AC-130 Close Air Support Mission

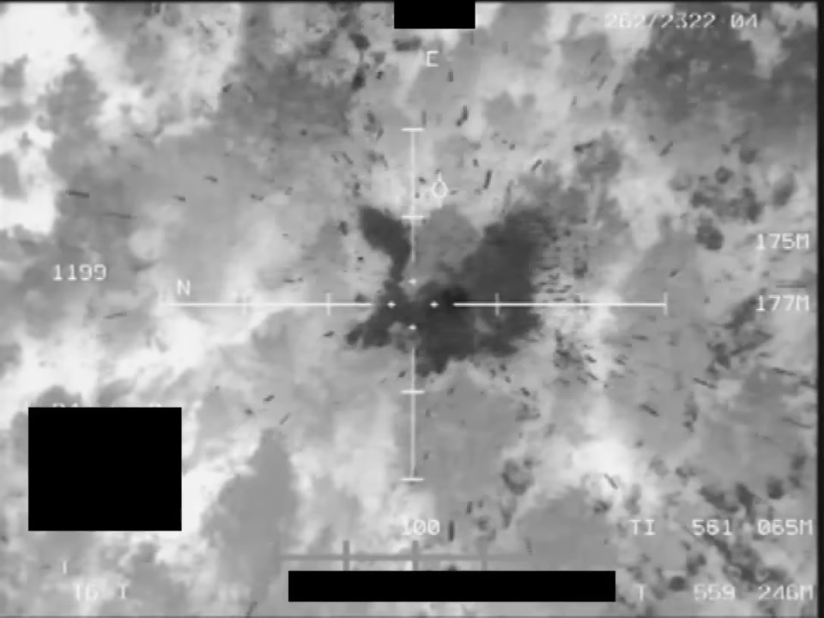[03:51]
Right. That's all we needed. Was a PD. Tree fell. Timber.
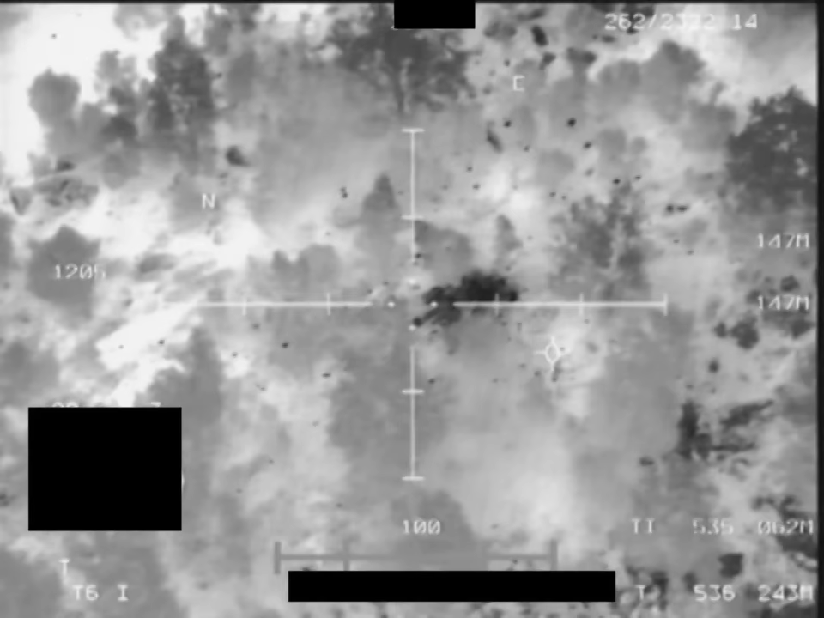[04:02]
Got it. That was crazy. I forgot the one on that one. I don't know. It was zero too low. Okay. I don't know. I'm not seeing any of anything.
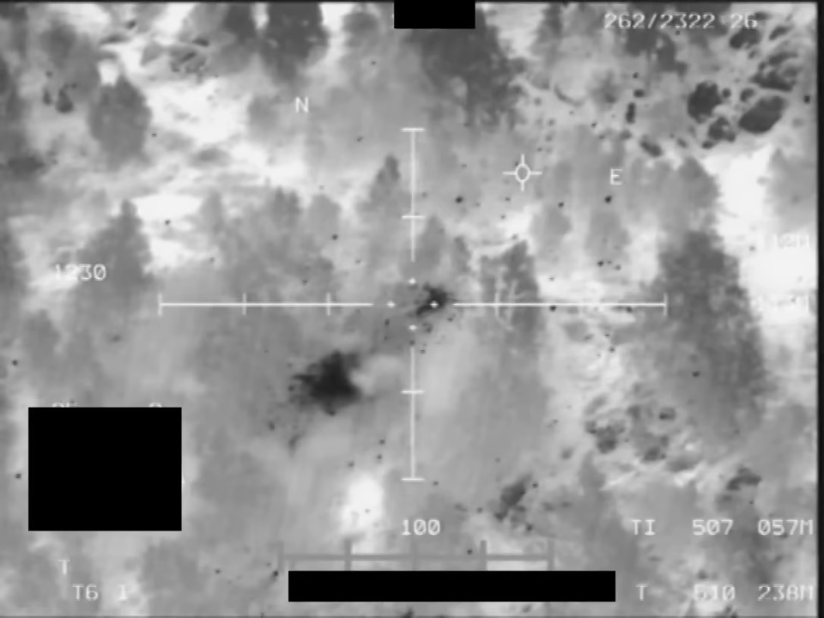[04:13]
It looked like that first one was a good hit, you knocked a tree down that he was underneath. Copy.